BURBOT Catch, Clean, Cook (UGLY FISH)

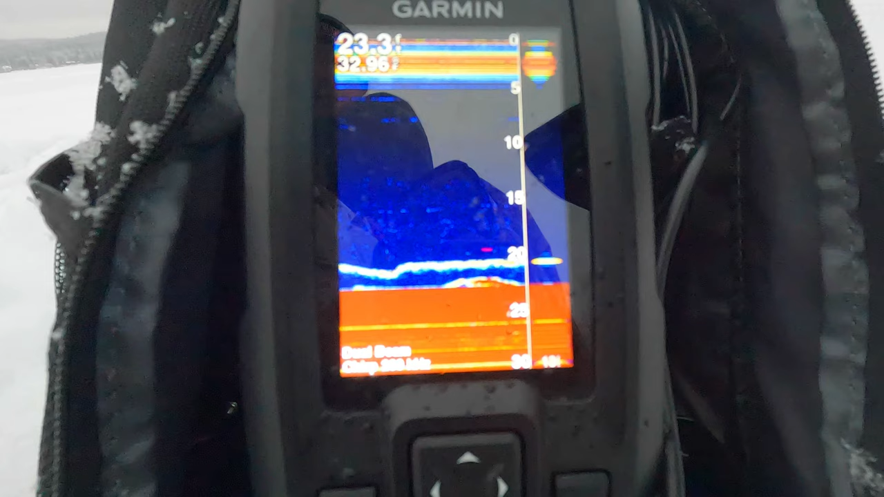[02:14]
here he comes here he comes oh come on dude you want that pardon me one minute I'm gonna get that underwater camera going